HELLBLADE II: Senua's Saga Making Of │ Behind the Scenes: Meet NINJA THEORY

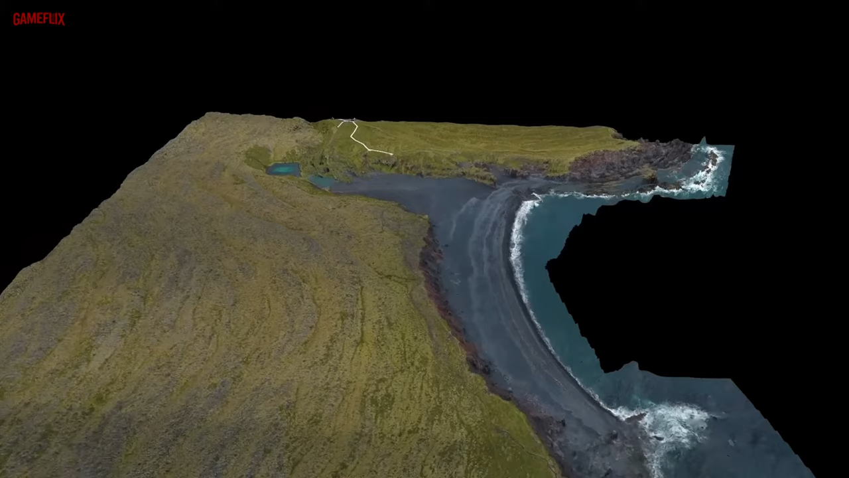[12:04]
So we've got a 3D model of that location to something like 7 centimeters per pixel resolution compared to 2 meters.